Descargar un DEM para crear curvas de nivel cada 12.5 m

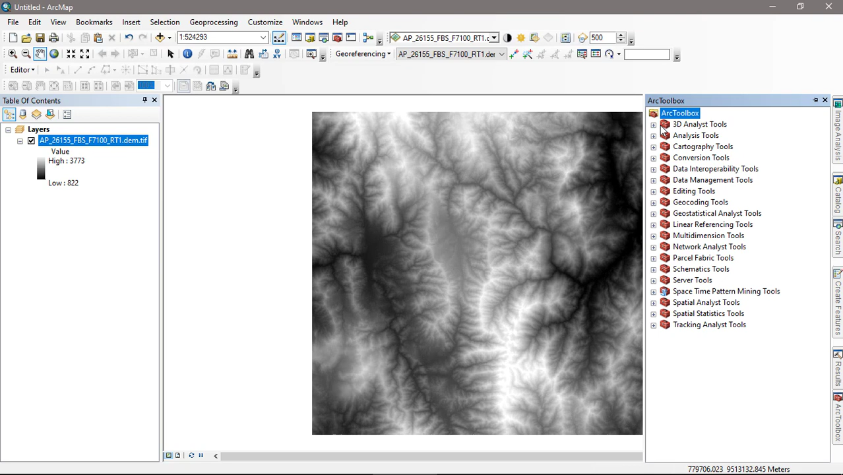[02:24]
me voy en Special Analyst en ArcToolbox, bajo donde dice Surface, selecciono la herramienta Contour, se abre la herramienta Contour, en Input Raster, selecciono el modelo de elevación digital,
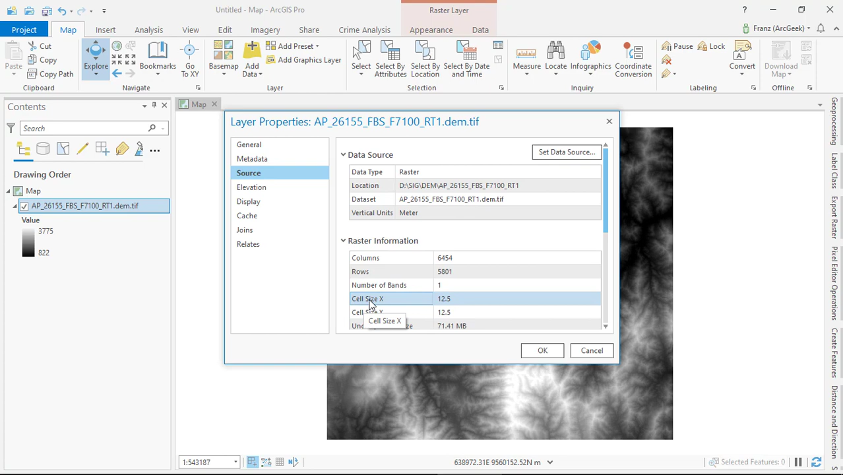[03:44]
en Raster Information, en Cell Size podemos ver el tamaño de celda de 12.5. Ahora nos dirigimos a Análisis, clic en Tools para abrir las herramientas de geoprocesamiento,
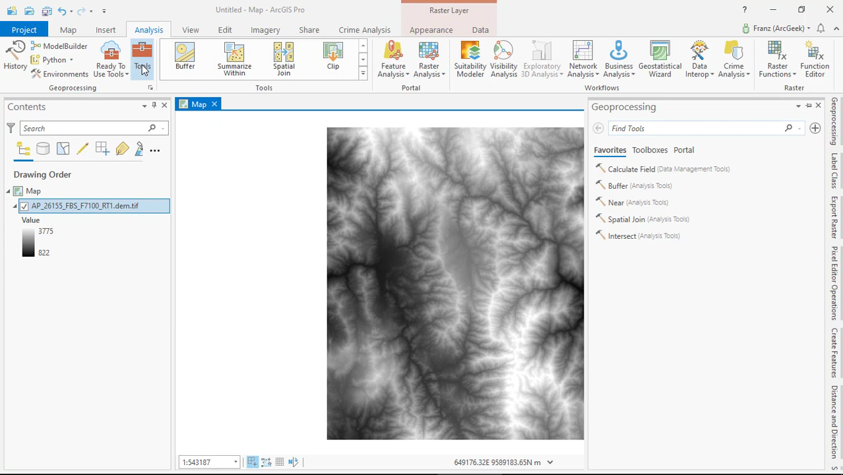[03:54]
en Toolbox, igualmente nos vamos al final donde dice Spatial Analysis Tools, en Surface, Contour, en Input Raster selecciono el DEM,
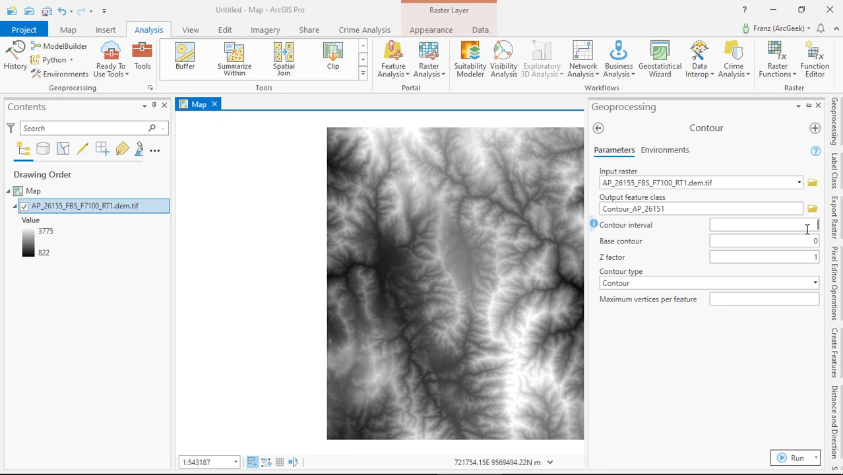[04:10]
en Contour Interval escribo 12.5 el intervalo, pero le voy a dejar en 12, aunque eso no es correcto, lo correcto es 12.5, y le hacemos clic en Run.
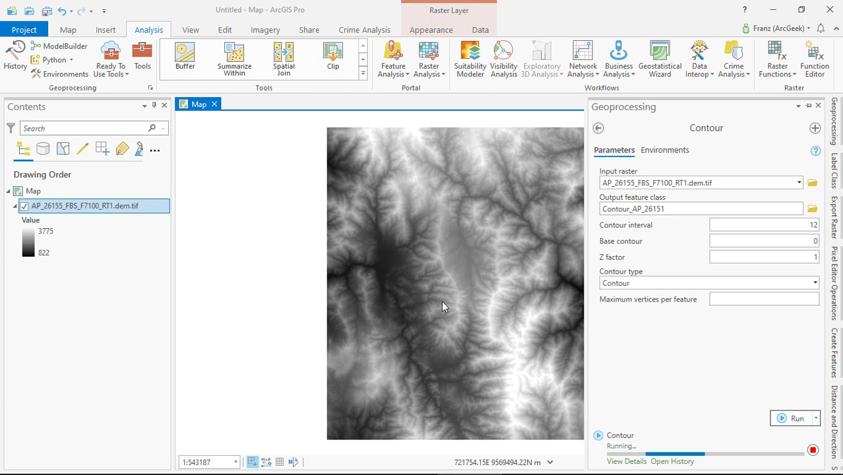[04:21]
Vemos que finalizó, cerramos esta ventana de diálogo, hacemos un zoom,